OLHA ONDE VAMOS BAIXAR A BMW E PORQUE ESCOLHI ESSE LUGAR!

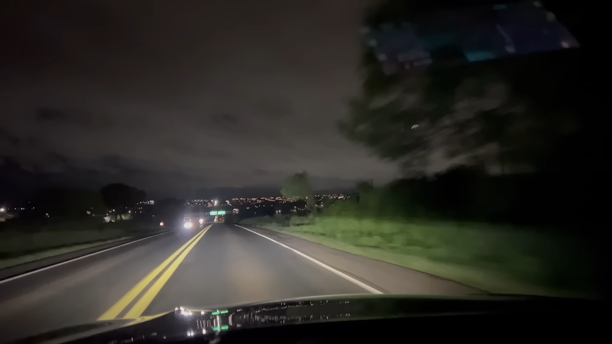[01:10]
Aqui parece que tá até de dia, de tão baixo que tá as nuvens, né? A iluminação da cidade. Tá bonito. Agora 20 km pra esquerda, já estamos no estado de São Paulo.